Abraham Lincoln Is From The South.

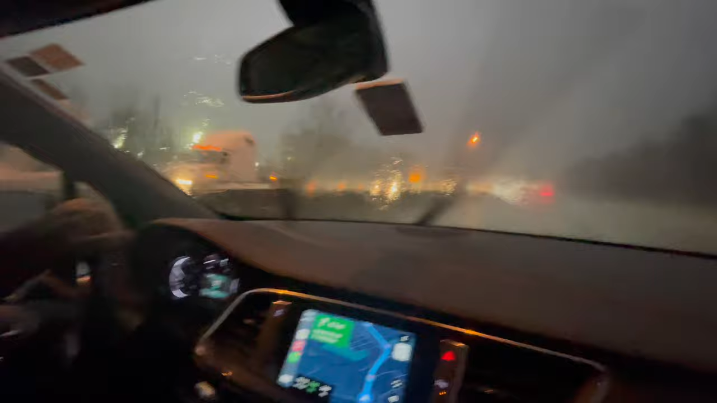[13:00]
Okay, we are in Columbus Ohio and it is raining Cats and dogs crazy style. There is so much rain. I can barely see There is traffic on the other side